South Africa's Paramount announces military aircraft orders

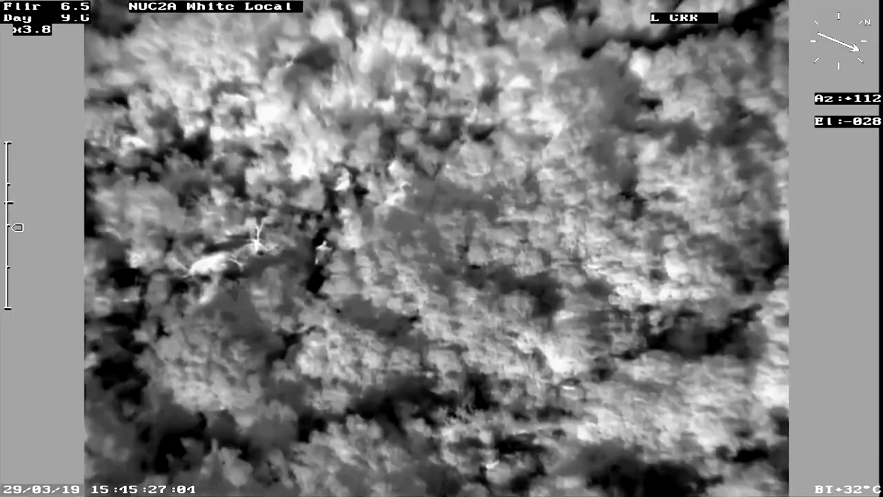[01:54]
A base model costs around US$10 million,
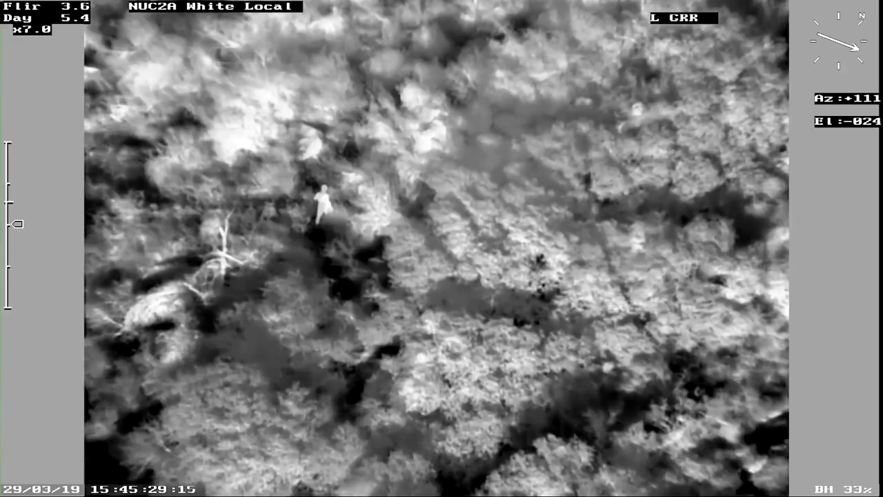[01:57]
with optional add-ons such as high-tech optical pods, electronic intelligence gathering and night vision.